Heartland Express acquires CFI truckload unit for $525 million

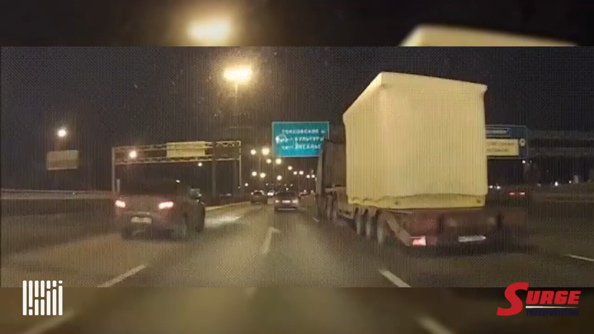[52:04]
High speed on the freeway. Things moving down. There's your pod, Justin Martin, moving into his new house, and there it goes. Other side of the freeway. Call me when you fill it up. Just dumped over. Gotta be careful out there. Call me when you fill it up. See, that's why I'm always scared of flatbed.